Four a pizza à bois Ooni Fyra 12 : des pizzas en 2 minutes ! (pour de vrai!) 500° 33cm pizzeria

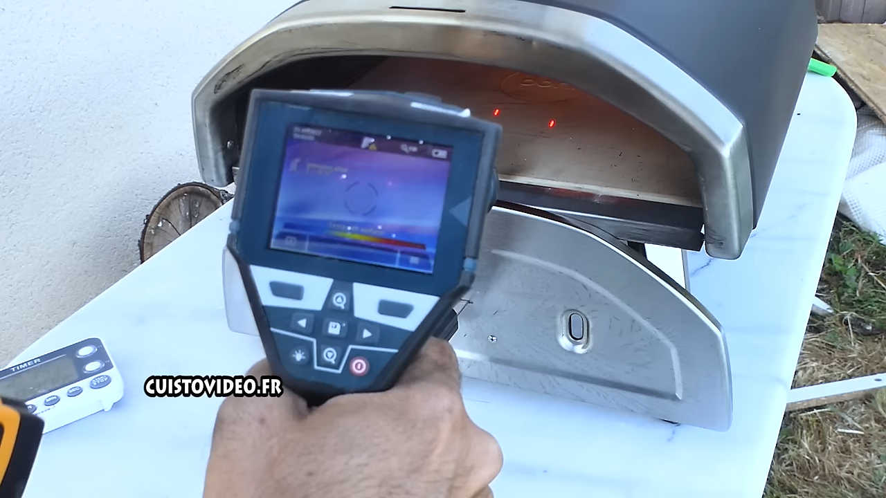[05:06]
Donc le bol professionnel, il me dit 330 degrés, 290 degrés.
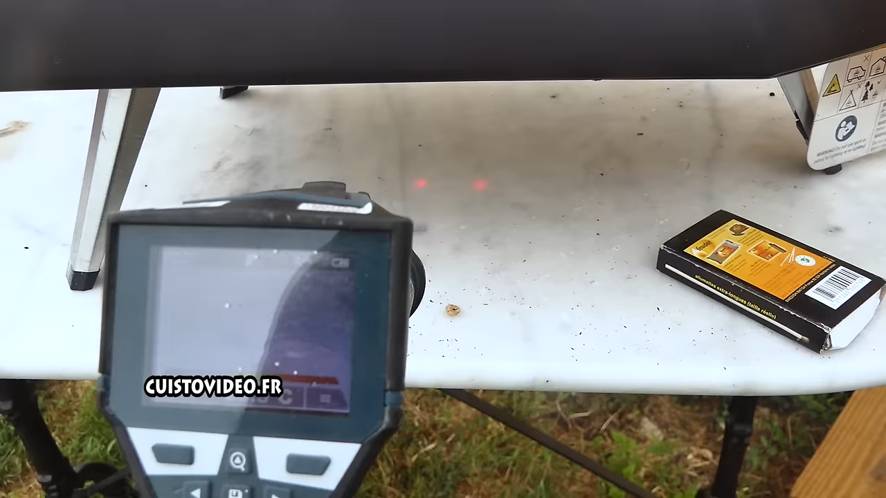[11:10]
Vous voyez, là il m'indique 24 degrés.